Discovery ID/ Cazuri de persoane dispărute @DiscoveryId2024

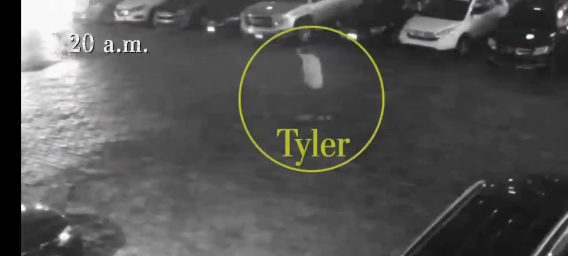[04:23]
And, you know, we see his friend, Sean, follow after him.
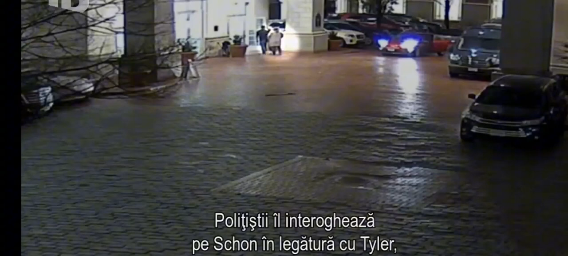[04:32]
Police question Sean about his interaction with Tyler, but no leads come of it. Watching the security video of Tyler, you can tell that he's agitated.
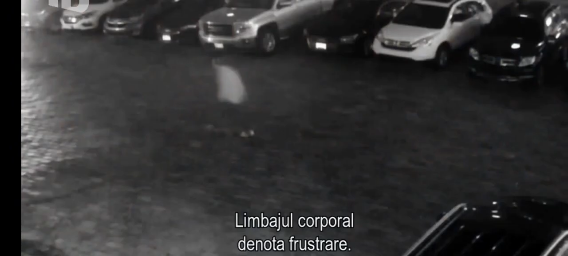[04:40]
The body language itself just screams frustration.